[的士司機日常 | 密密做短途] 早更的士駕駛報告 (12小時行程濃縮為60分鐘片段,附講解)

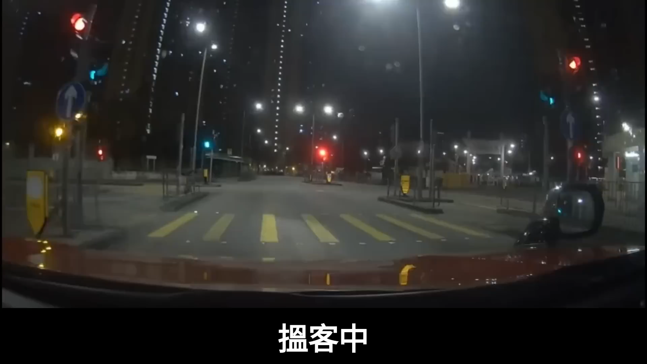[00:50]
你而家睇到条街都系小猫三四只，即系去边度揾客咧？咁我就尝试下去泳池嗰边啦。咁啊，但系呢个位咧又有客喎、啊，突然间，咁啊由葵涌村啦，佢就话去醉酒湾嗰边啦，咁啊问清楚啲，佢就话哦骏星工业大厦附近，咁啊 OK 啦，但其实咧佢实质上咧佢系去光明顶嘅，但可能佢惊我唔知啦，因为佢见我样可能后生啲啦，唔知去光即系惊我唔知光明顶呢个名称啊。因为呢个系应该系全葵青区嘅师傅就一听到就会知道一个地点名啦，
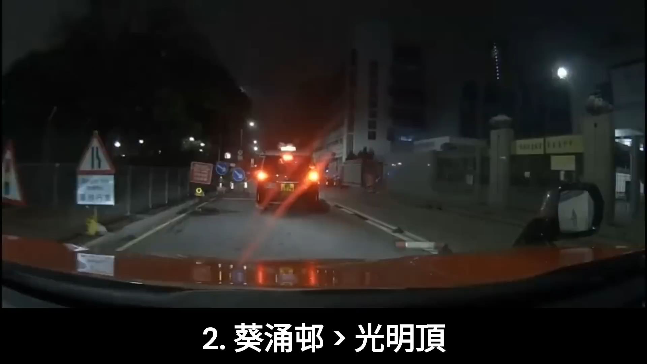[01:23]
就系喺骏星工业大厦附近咧有个泊车场嘅，专泊嘅旅游巴同埋货车嘅，咁就而家经泳池呢边啦，转右啦，而家落翻去骏星工业大厦嗰边，咁啊骏星呢个位就转左，然之后呢度啊转右。咁啊上嚟呢度就系一个旅游巴同货车泊车场啦，咁啊就。正如我头先所讲呢、这个位置就叫光明顶啦，咁系咯，
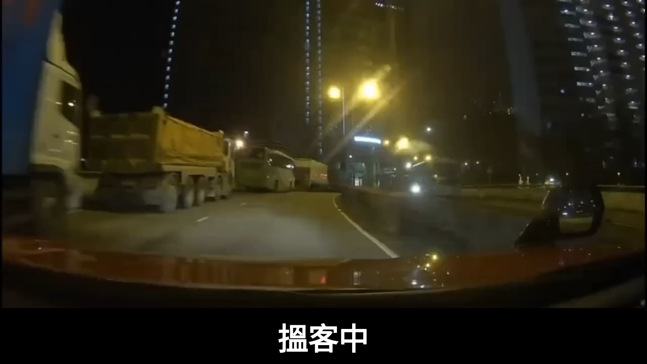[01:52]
咁啊而家光明顶落咗客啦，而家又继续揾客啦，咁而家就去雀月亭嗰边啦，尝试去排下队啦，咁啊睇下咁早有冇车到排啦，一格都冇喎，咁啊自动做咗头位，咁啊等下啦，等咗一阵，大概唔知五至十分钟左右啦。你睇到不断有人经过啦，咁啊终于有客啦，咁啊雀月亭去芙蓉山啦，都系一啲短距离噶，但系都冇所谓啦，咁啊朝头早都冇乜单，咁啊默默做住先啦，
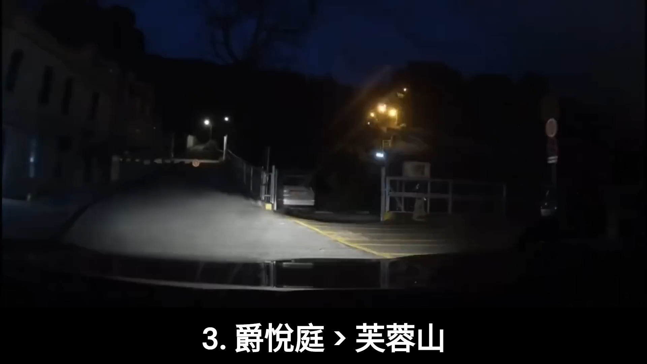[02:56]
咁咧就行呢条比较偏僻嘅小路，就上嚟呢、这个应该系竹林禅院啊。第一次嚟呢条咁嘅小路啦。
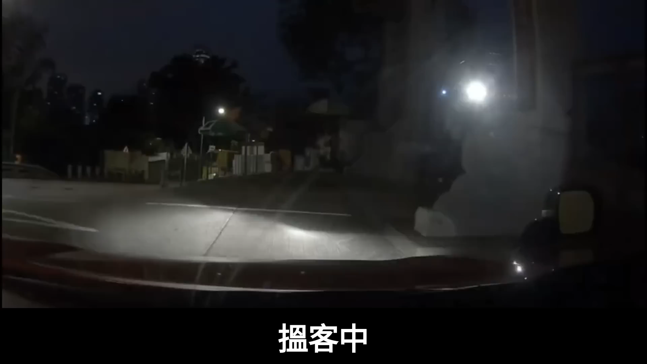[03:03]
好啦，又出翻去，咁一定冇人噶啦。朝头早呢度出翻去去边度揾客好呢？真系唔知啦，咁啊谂住去石围角嗰一带啦，我见到好多师兄，你睇下前后左右几多人吉车上嚟石围角啊，
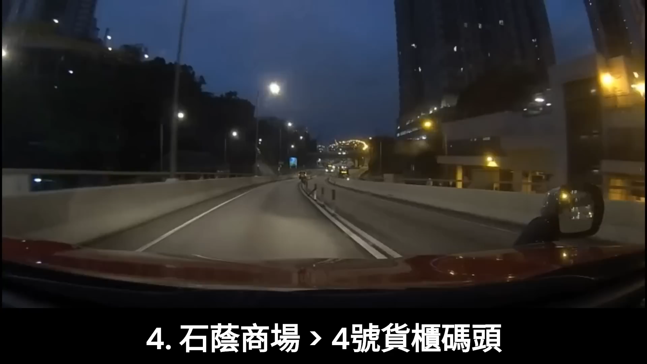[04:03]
咁啊一路出去葵涌道，然之后出嚟呢个位，咁啊上桥。靠左啦，然之后落翻去回旋处，咁喺你回旋处就第一个位四号货柜码头啦，